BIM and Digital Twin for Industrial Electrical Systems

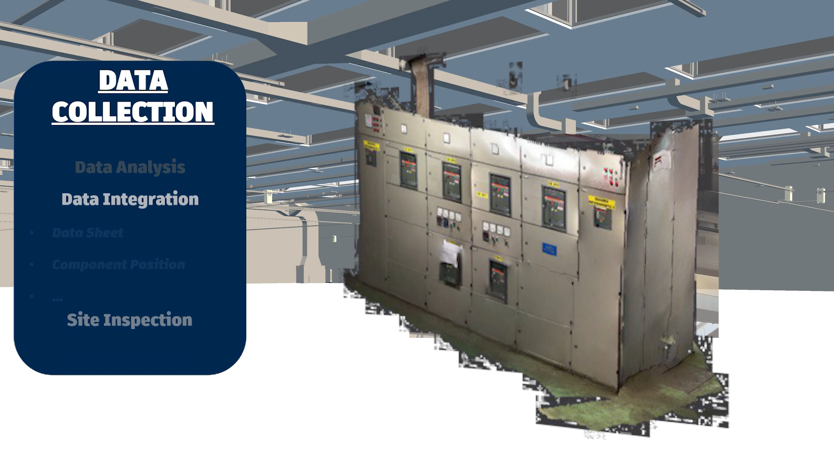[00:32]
Lastly, to facilitate modeling, site inspections and measurements were carried out using the LiDAR sensor.